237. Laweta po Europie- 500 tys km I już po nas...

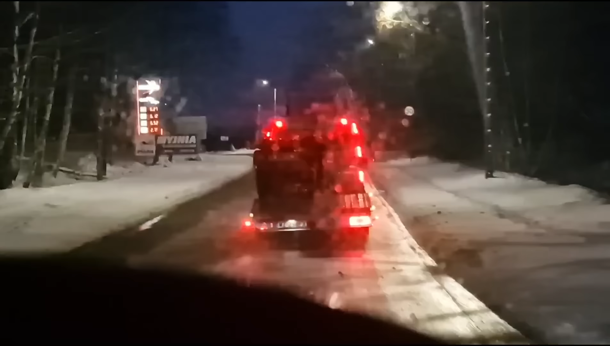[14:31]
Lekko jest skrzywiona, wam powiem. Lekko się skrzywiła, wiecie. Traktorek na lewo załadowali. Teraz ją skrzywiło.